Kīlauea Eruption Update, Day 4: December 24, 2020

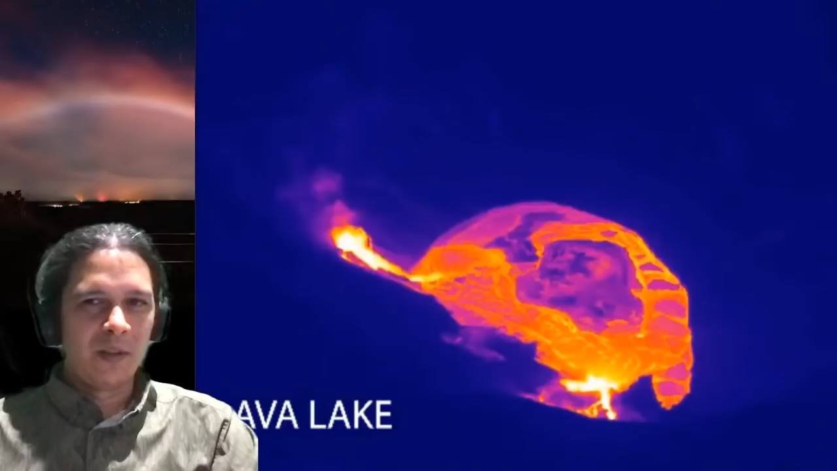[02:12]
And this video is a little different than the ones I've been showing you guys. It's got a little bit better resolution, so it's got frames for, you know, every 20 minutes or so perhaps, or every few minutes, as opposed to every hour like I've been showing you in the last few times.
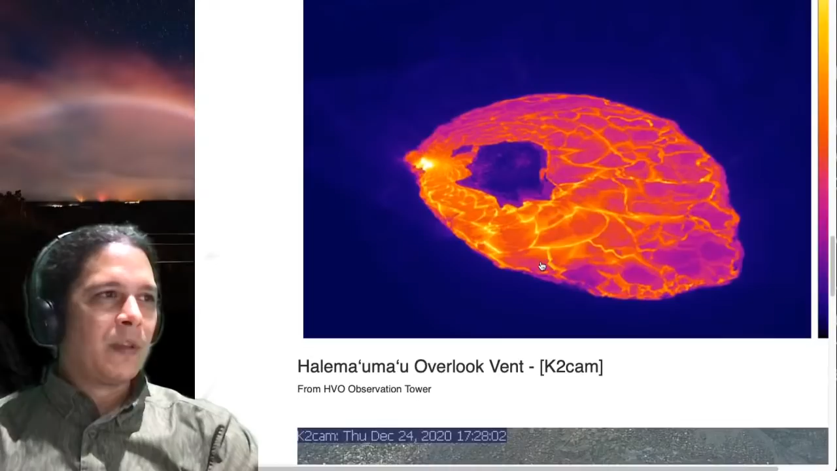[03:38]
And you can kind of see that in here. Looks like our vent is essentially almost drowned.
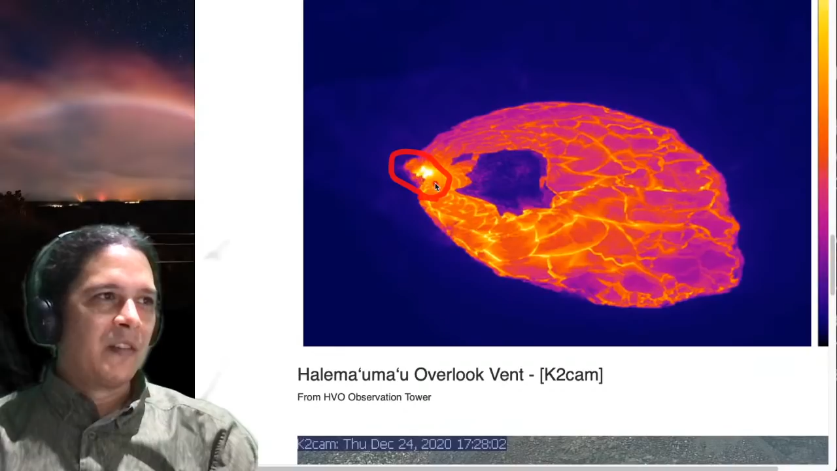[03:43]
It's kind of starting to, it's bubbling up a little bit right through the middle there. Let me see if I can zoom in for you guys to kind of see a little better there.
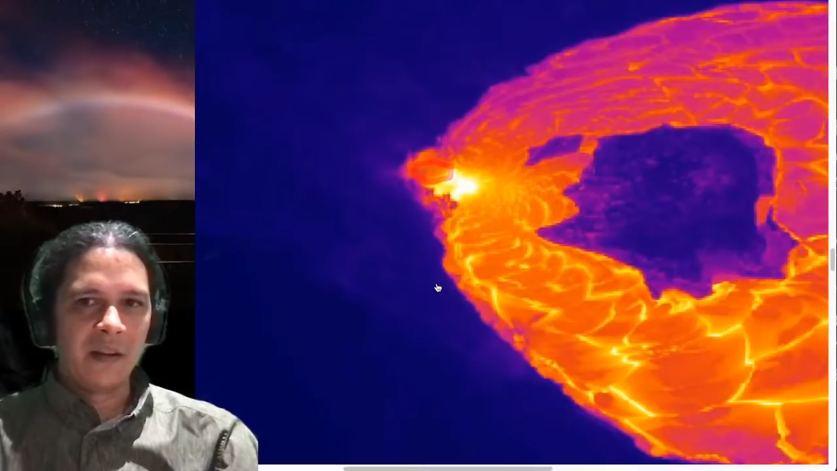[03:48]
Right, so you can see that's definitely still poking up above, but it now looks like there's lava kind of coming in the backside over here. I'm going to change my color, so you guys maybe can see that a little better, but you can see the lava is coming in the back over here, and this is probably just some of the spatter that's falling from the vent right over here, right? But so the actual spatter coming from here, but it seems to be some flow going on over here, right?
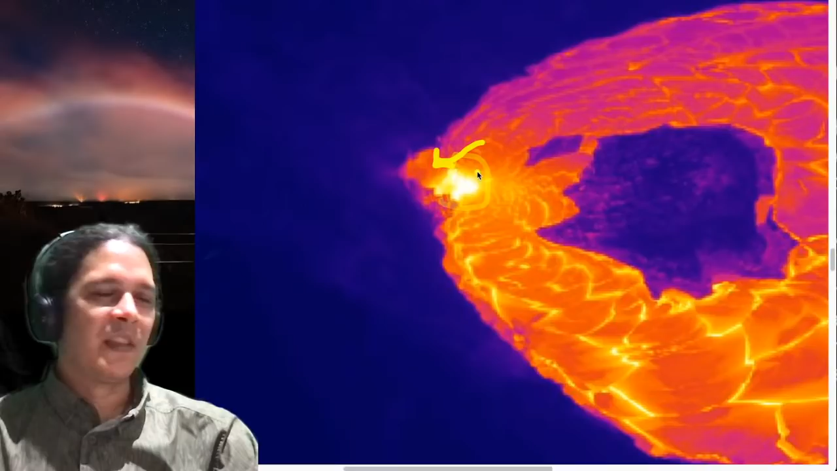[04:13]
So the thing is really getting drowned more and more and more. It's probably about to go under, possibly even tonight, yeah?